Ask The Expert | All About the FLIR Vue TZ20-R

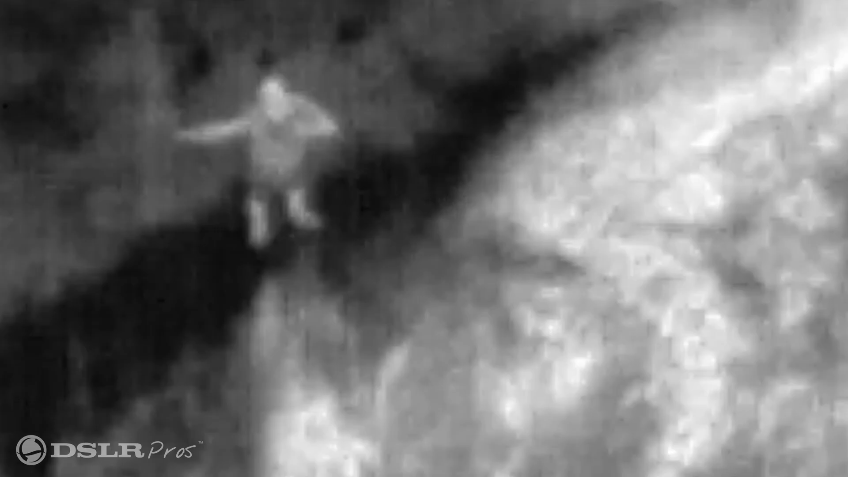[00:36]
With this camera we're able to zoom in 20 times and be able to read that temperature in post.
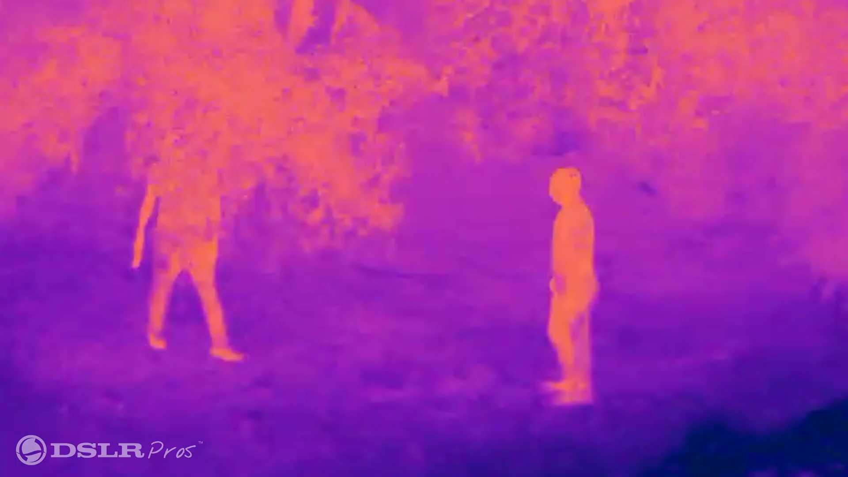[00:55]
So if we're in the backyard and we're putting a thermal camera on a suspect and identifying whether or not he has a gun,
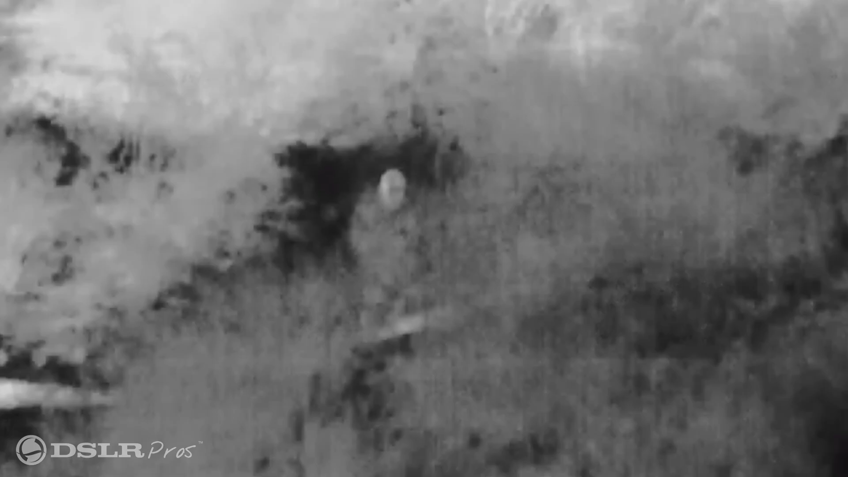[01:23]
With this camera we're able to zoom in and
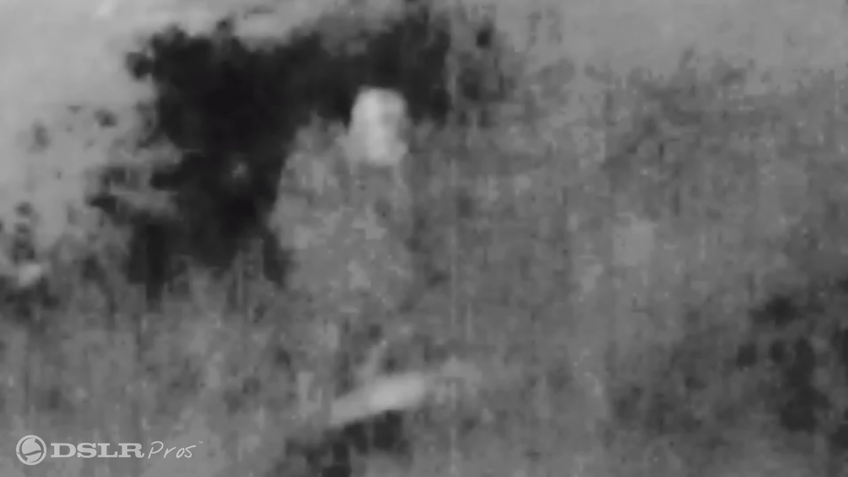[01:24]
actually identify that we have an anomaly or a rescue victim.
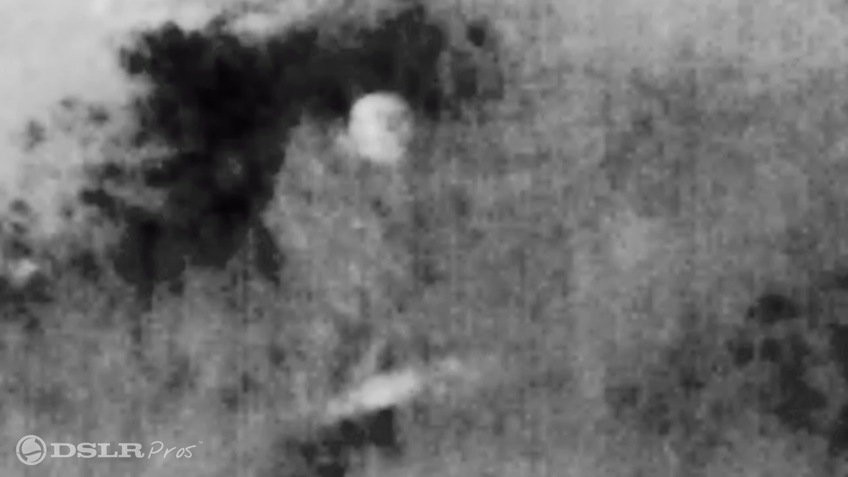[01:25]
So in search and rescue when we're flying with a thermal camera zoom is
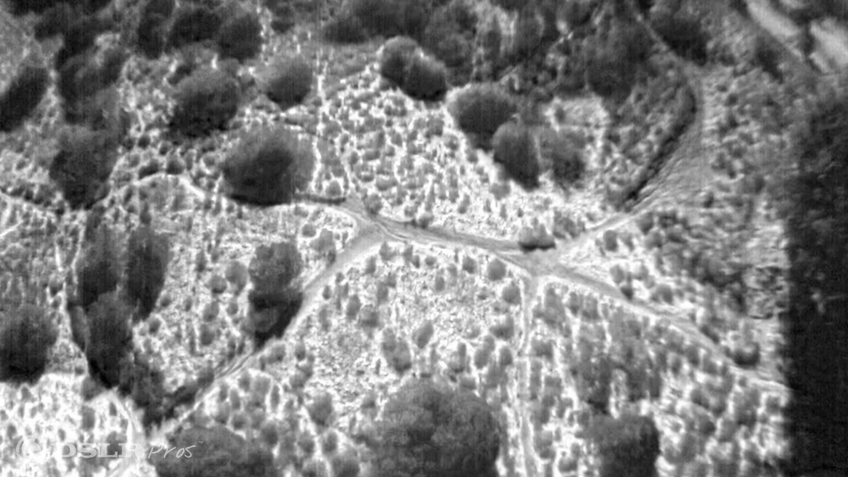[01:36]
important because when
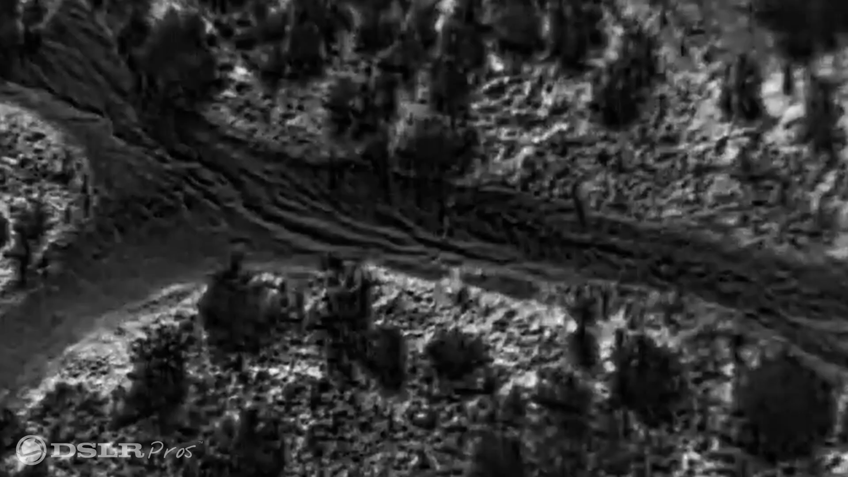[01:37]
we find an anomaly we need to identify what that is.
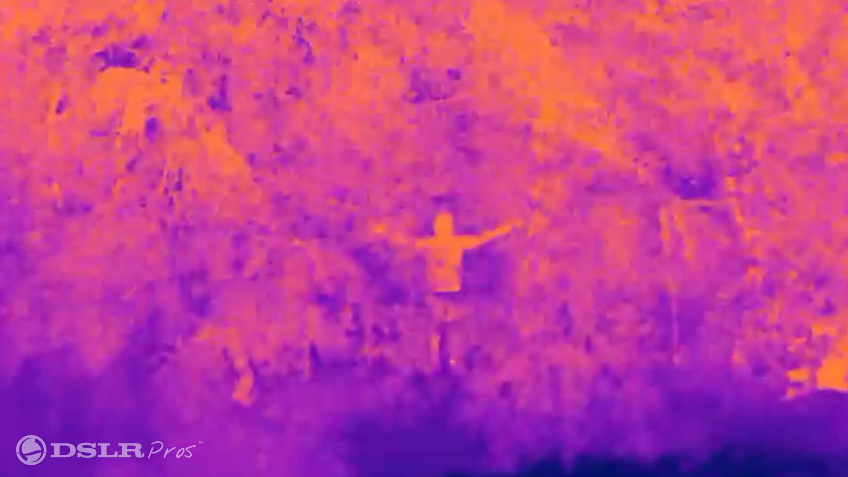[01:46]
So what we'll do is zoom in with this camera and
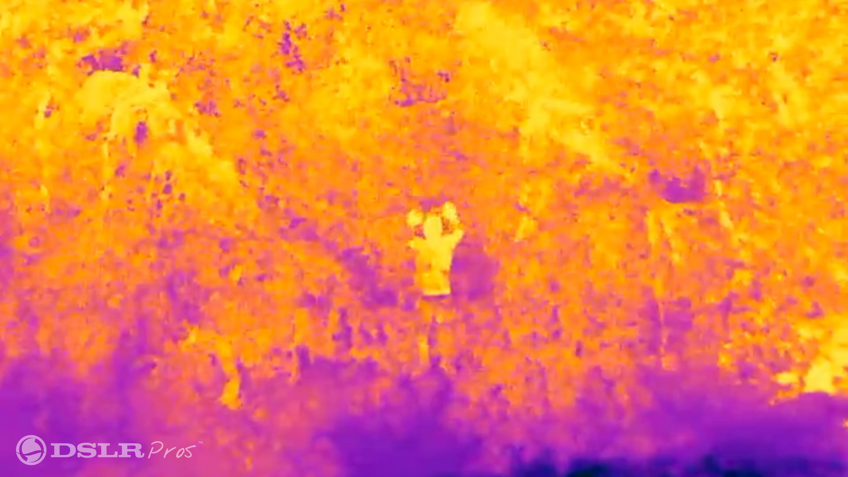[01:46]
be able
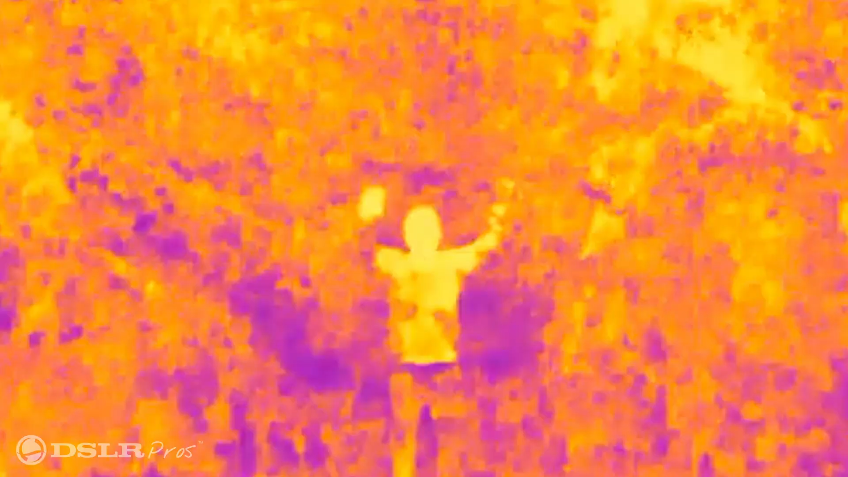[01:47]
to get the resolution we need to identify our subject manner.
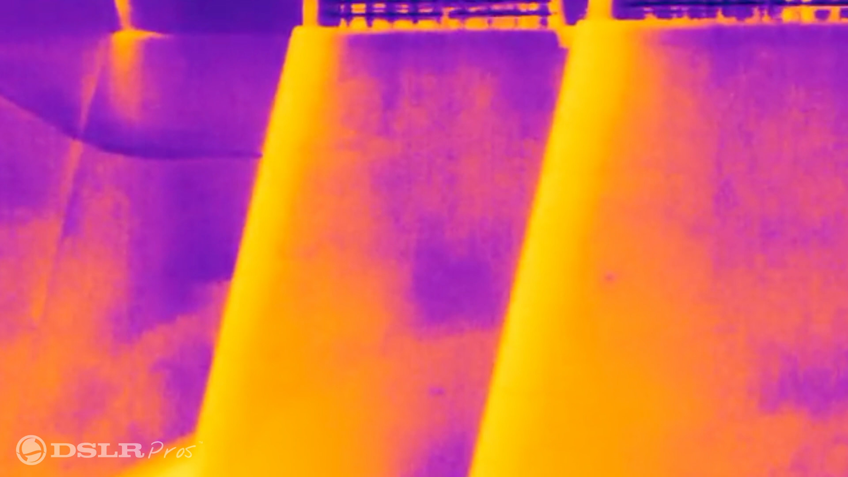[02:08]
By having the ability to zoom in with this thermal camera we can keep the drone
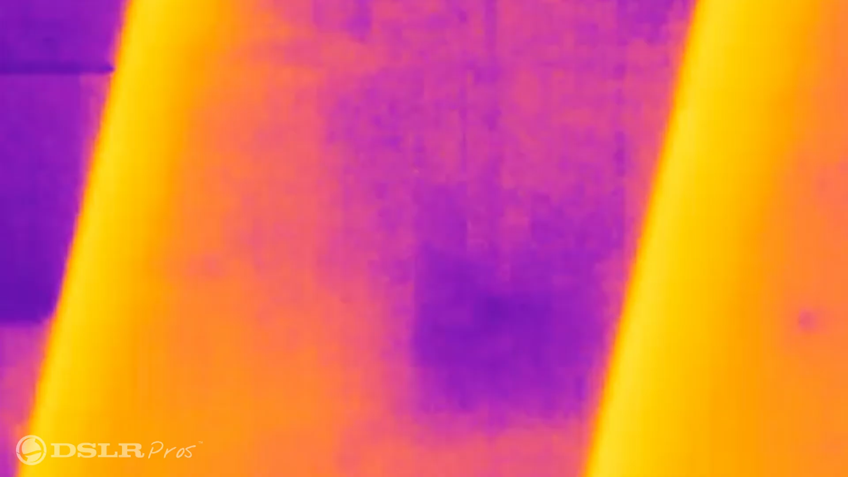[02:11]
away at a safe distance while still getting that thermal image.
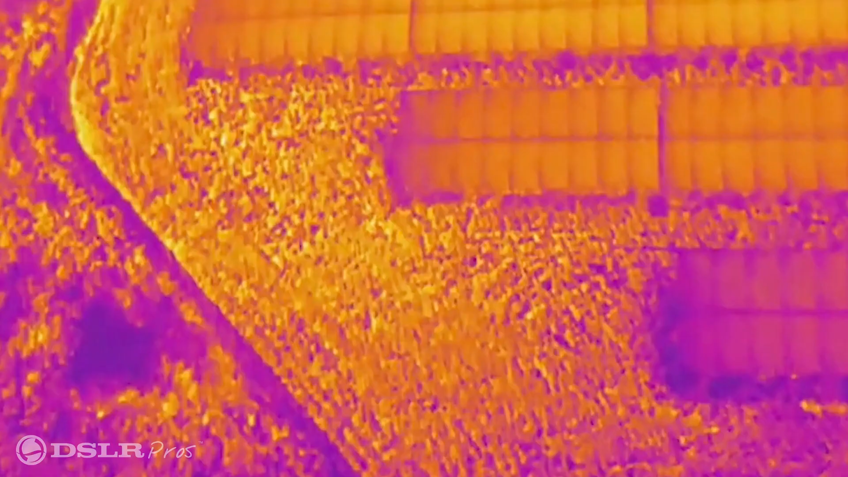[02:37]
So in commercial inspections it's important for us to know what the baseline temperature reading is so that when we get an anomaly that jumps out at us
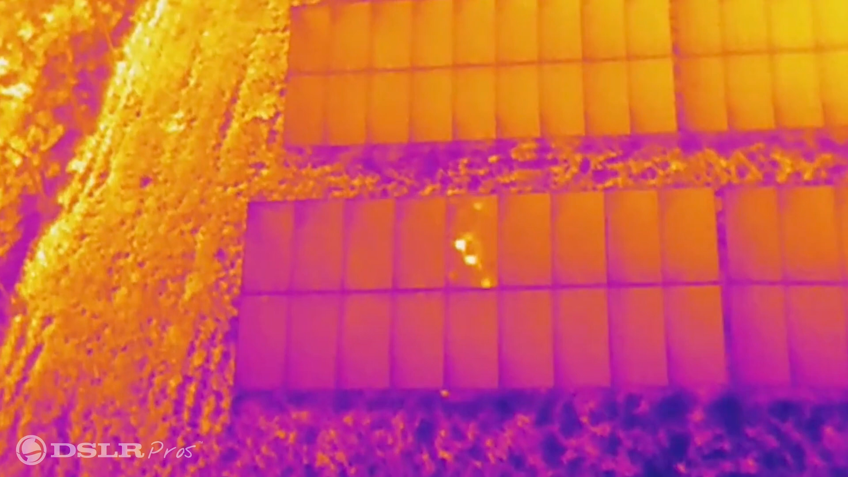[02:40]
we can verify that temperature to see if it's a higher temperature than that baseline.
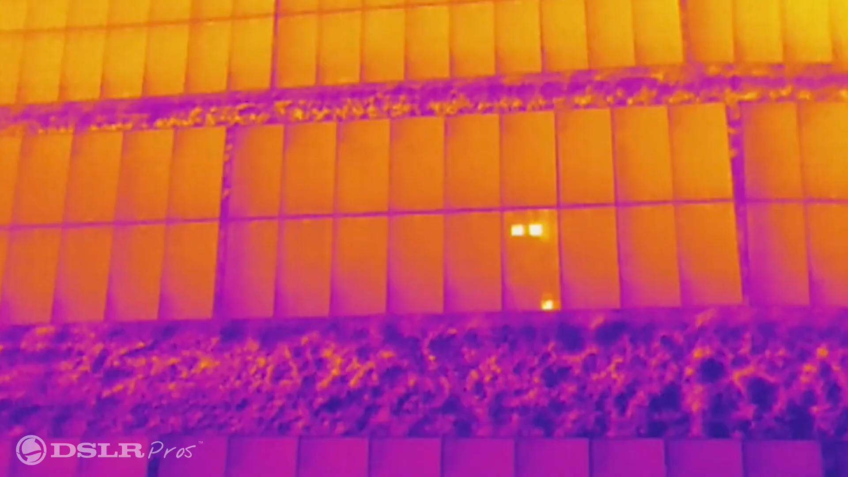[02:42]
So that's all you need to know about the FLIR TZ20R.